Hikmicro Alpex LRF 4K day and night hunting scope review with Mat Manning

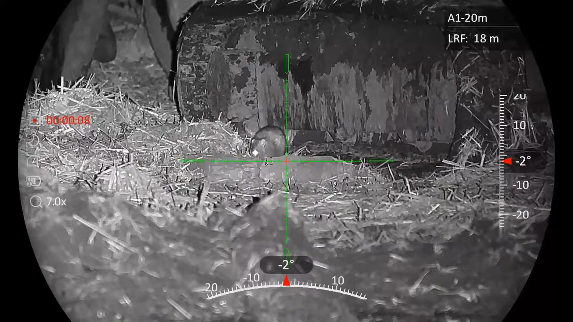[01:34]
Just press the button and it gives you range readings accurate to within one meter from 10 out to a thousand meters. This digital scope's many features include a ballistic calculator.
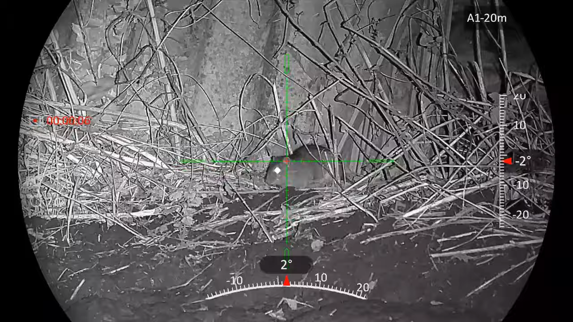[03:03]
Now, I've been having a great time using it to shoot rats around the farmyard,
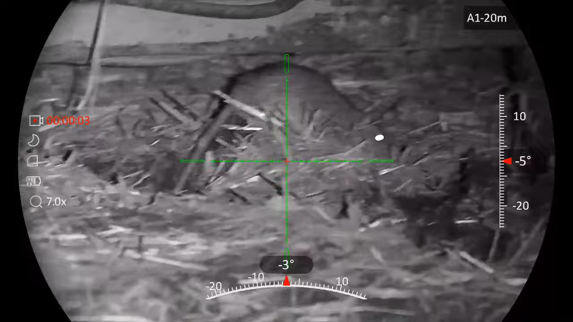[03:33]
So, day and night, whether targeting live quarry or zeroing on the range, it really does have it all covered,
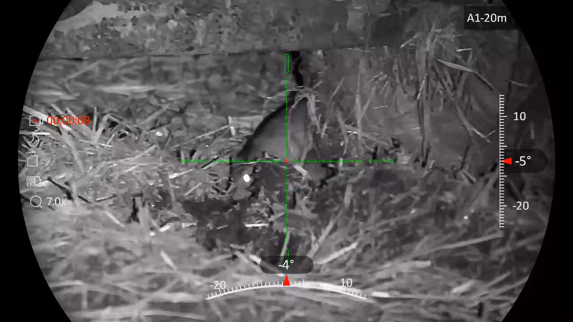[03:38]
providing sharp viewing and clear identification right around the clock.
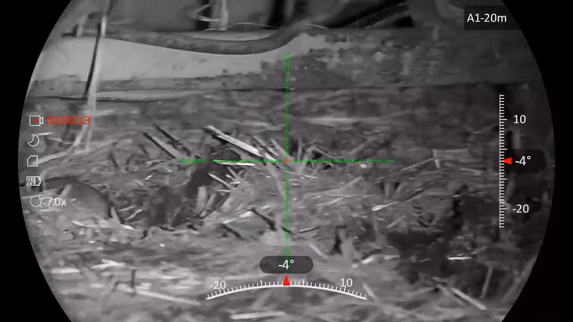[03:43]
This scope also boasts a very impressive runtime.
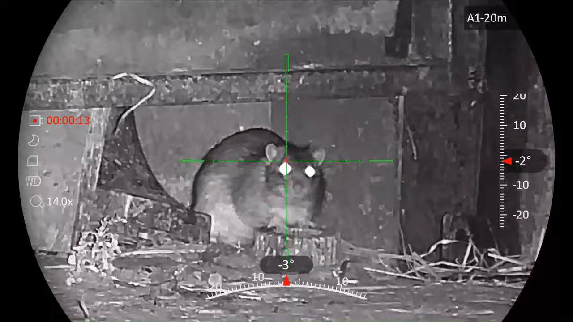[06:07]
even in the field, which can really help to improve your shooting technique. So, that's an overview of some of the features of the HIC Micro Alpex LRF 4K.